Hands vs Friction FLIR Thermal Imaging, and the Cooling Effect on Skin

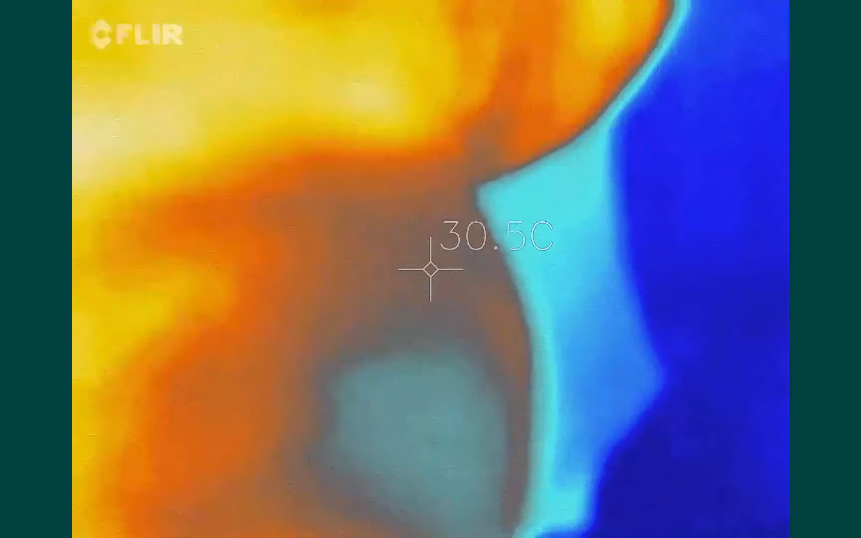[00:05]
On screen: spot 30.5°C
okay so let's take a look at the palm of your hands if I put the temperature sensor on
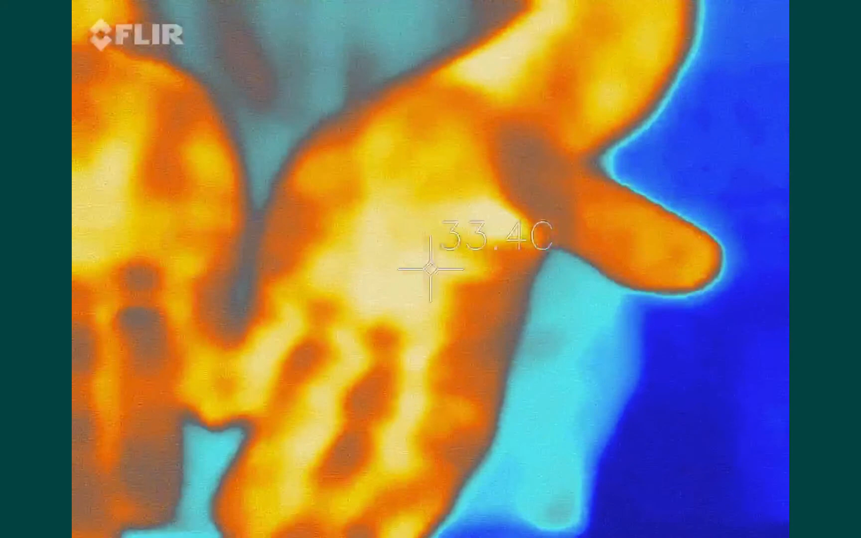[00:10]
we can read we've got about 33 degrees what I'm going to do is rub my hands together which is obviously going to be generating some friction and that should generate a little bit of thermal energy
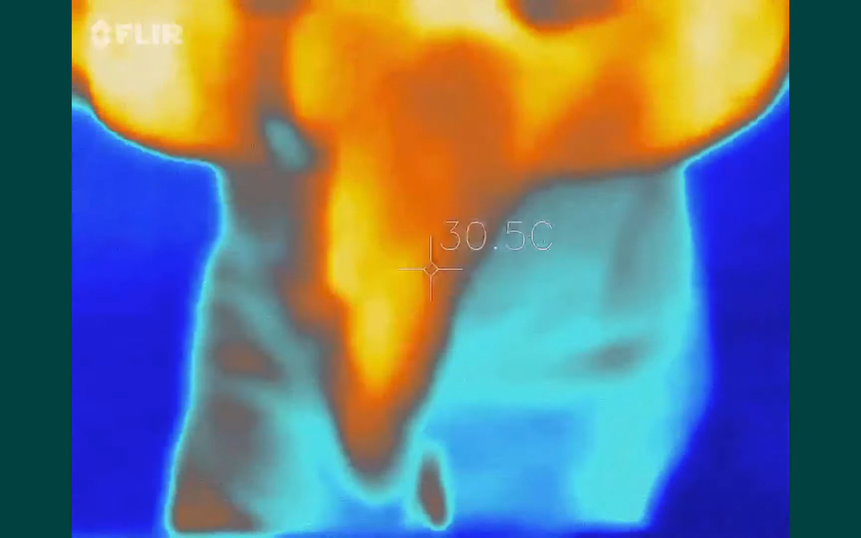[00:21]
On screen: spot 30.5°C
so I can definitely feel that my hands are warming up people do this
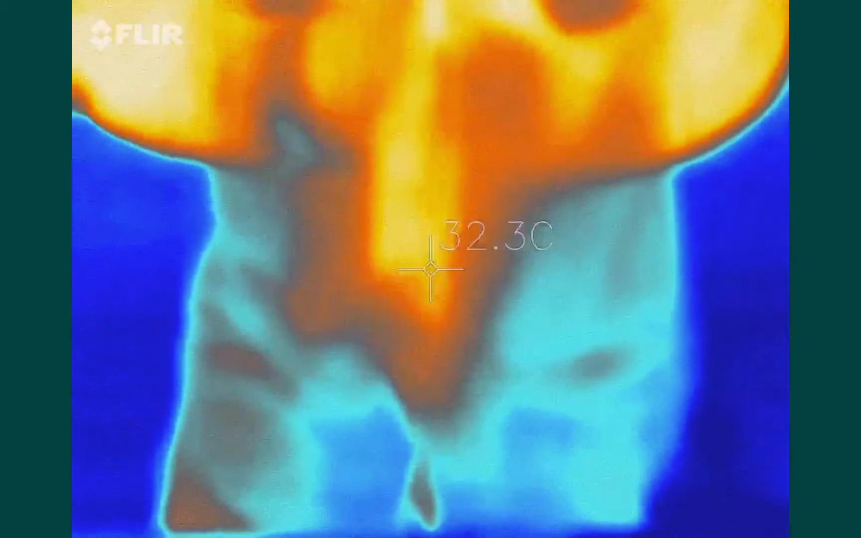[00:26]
On screen: spot 32.3°C
sometimes when their hands feel cold we can now
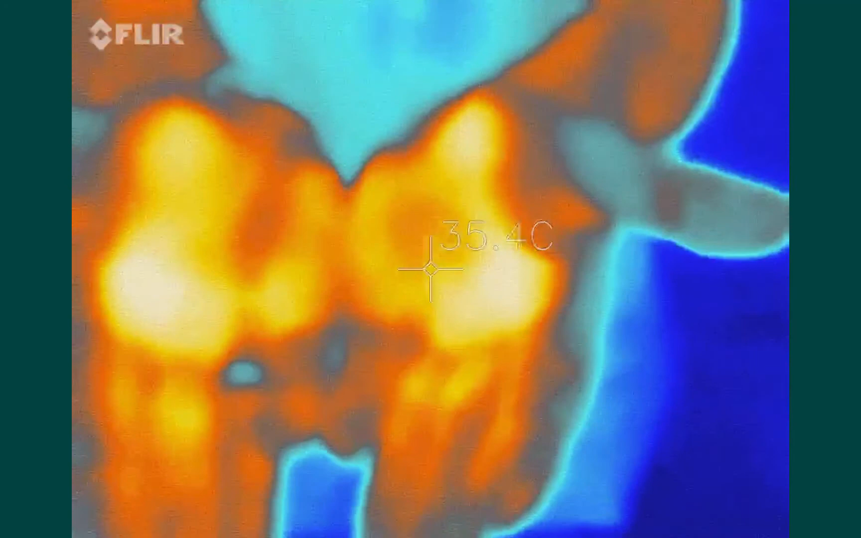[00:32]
On screen: spot 35.4°C
see that the temperature has gone up to 36 37 degrees
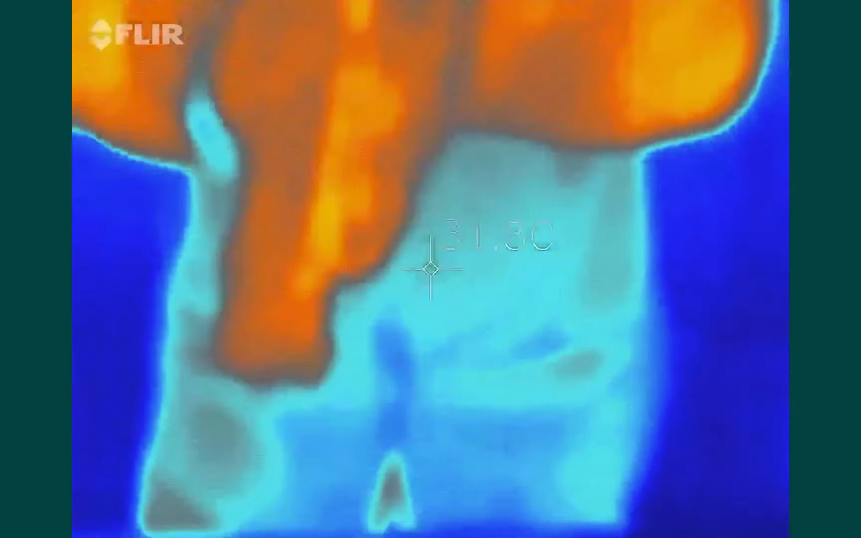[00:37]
so by generating that friction
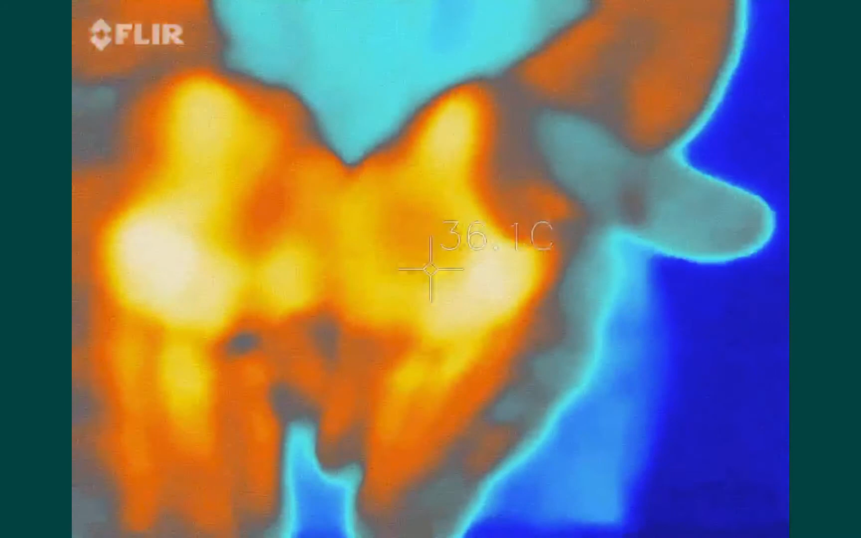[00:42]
On screen: spot 36.1°C
between the palms of your hands the rough creases of the skin we can definitely increase the temperature of the
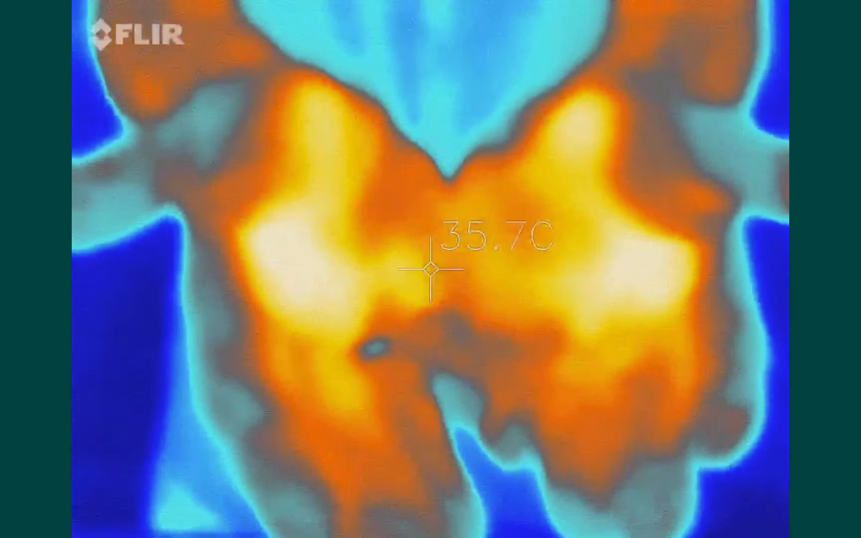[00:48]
On screen: spot 35.7°C
palms I have a bottle of rubbing alcohol or isopropyl
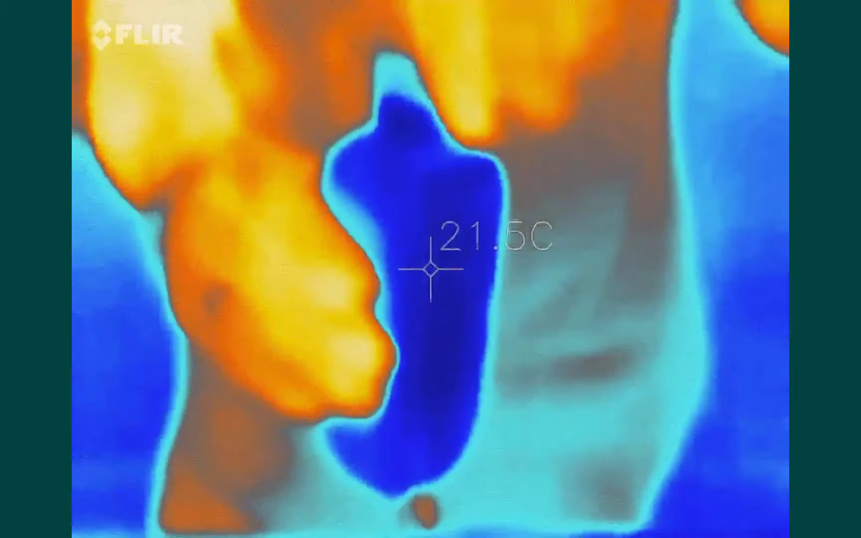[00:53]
On screen: spot 21.5°C
alcohol I'm going to put some on my hands so my hands are now
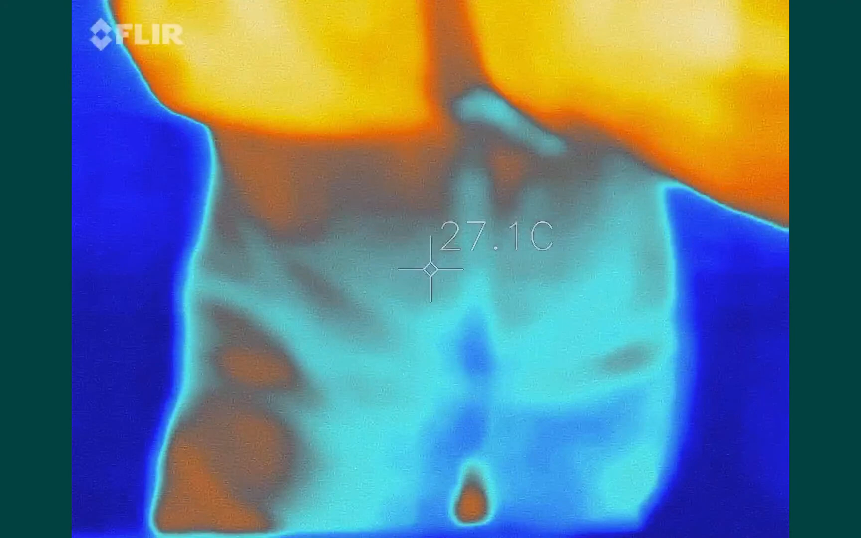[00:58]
On screen: spot 27.1°C
coated and they seem like they're still the same temperature
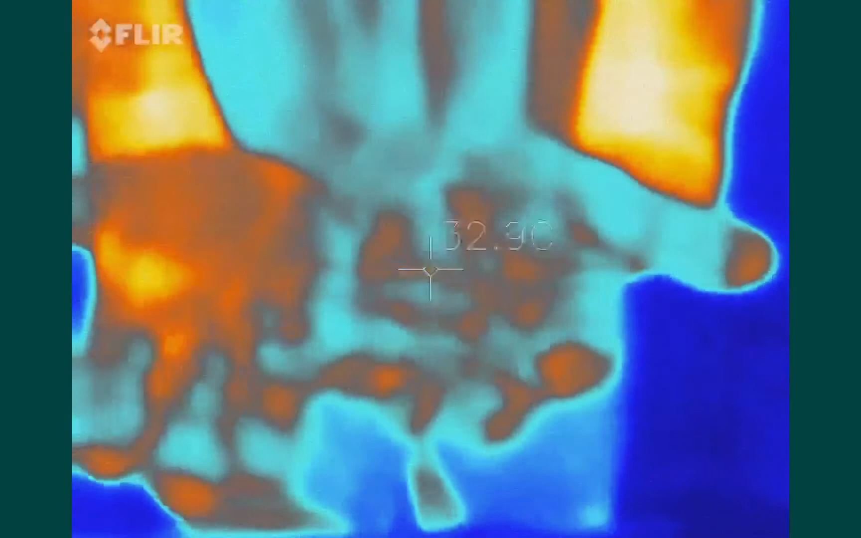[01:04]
when I blow on them the alcohol evaporates
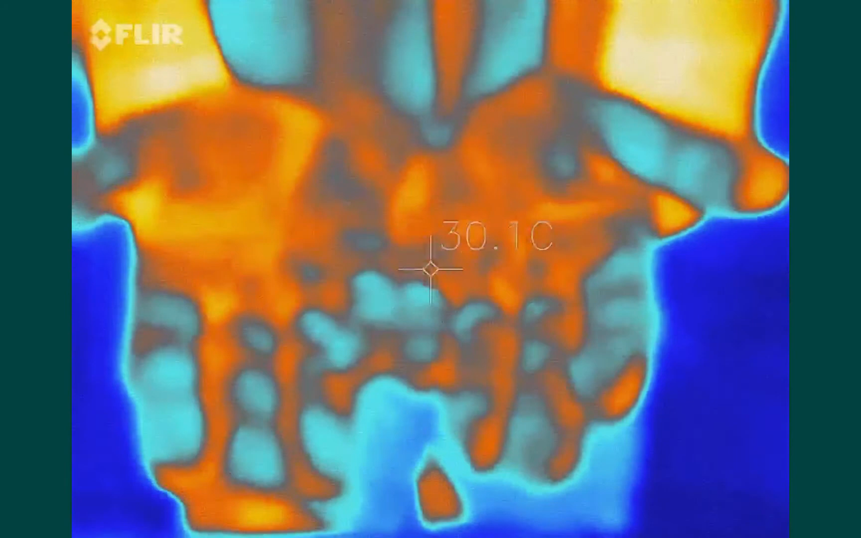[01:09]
On screen: spot 30.1°C
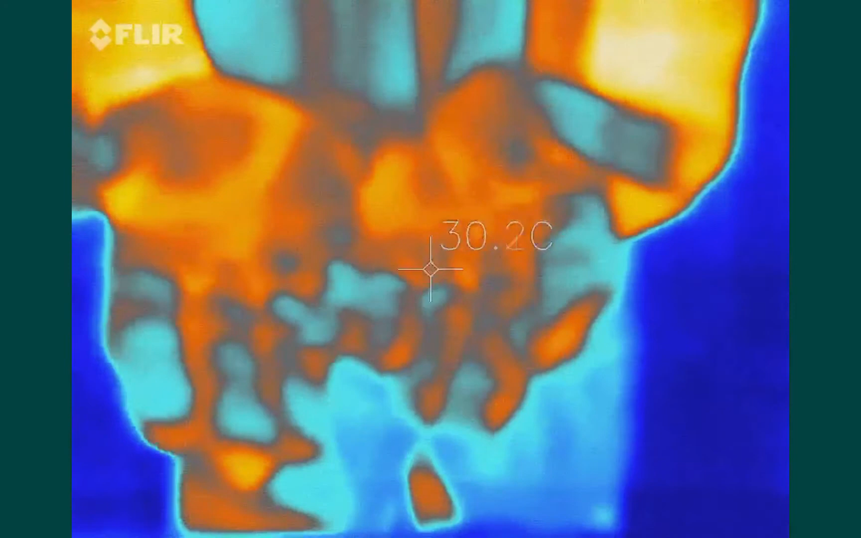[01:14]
On screen: spot 30.2°C
and you notice the temperature drops quite a bit so there is a cooling effect
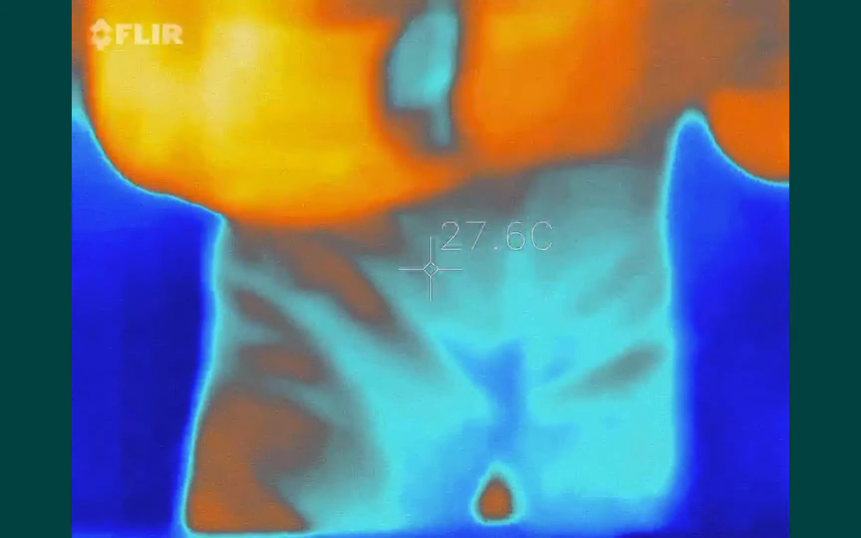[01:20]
On screen: spot 27.6°C
as the alcohol evaporates so we're at 31 degrees
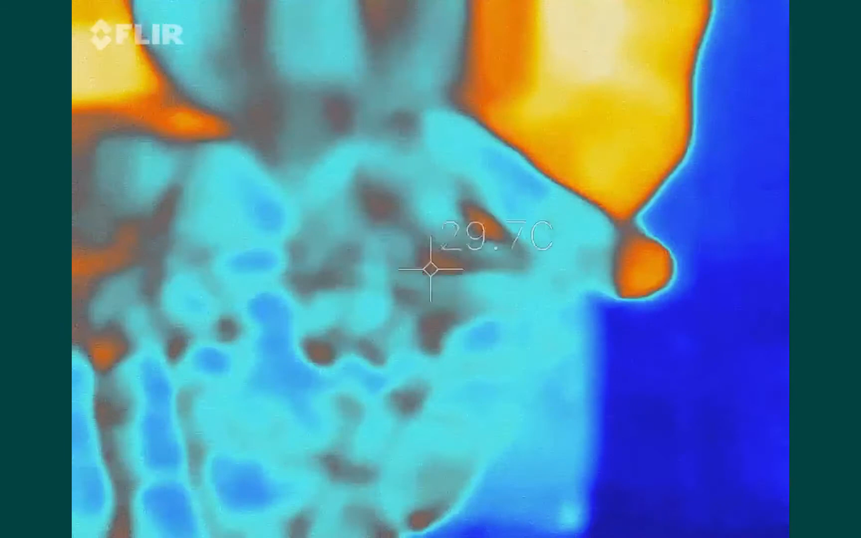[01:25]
On screen: spot 29.7°C
so not only do you feel the coolness on your hands it's definitely causing a change and the temperature of your skin briefly